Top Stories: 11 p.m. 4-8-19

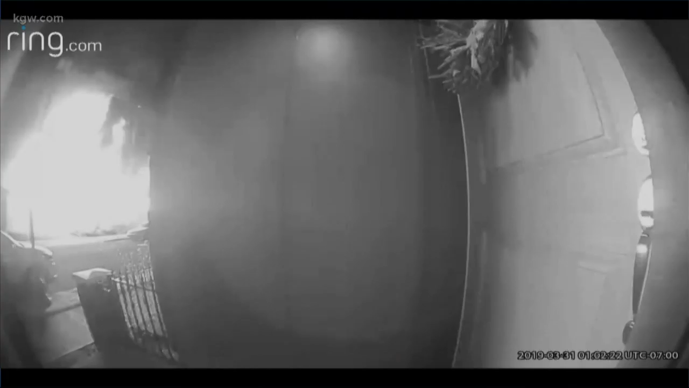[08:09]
New video shows how neighbors rushed to help during that recent fire in Wilsonville in Villa Blah.
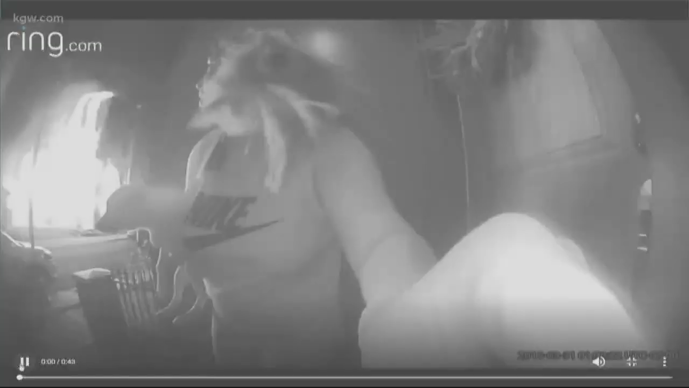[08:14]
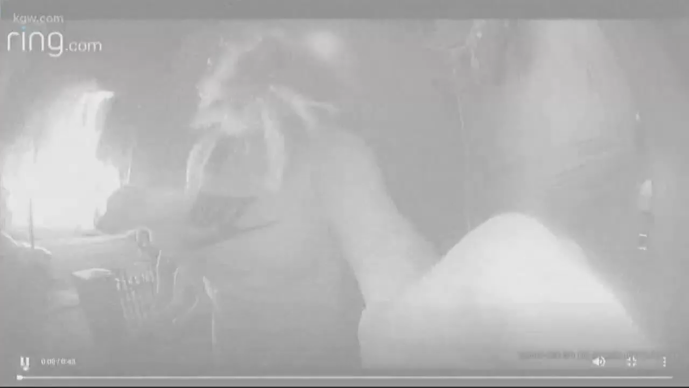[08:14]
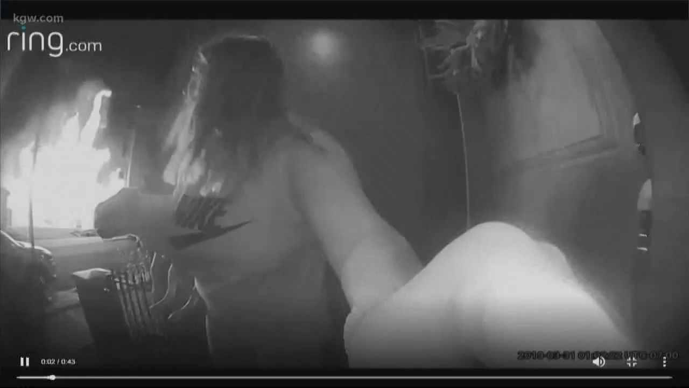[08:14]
You can see a woman knocking on a door with a fire burning in the background.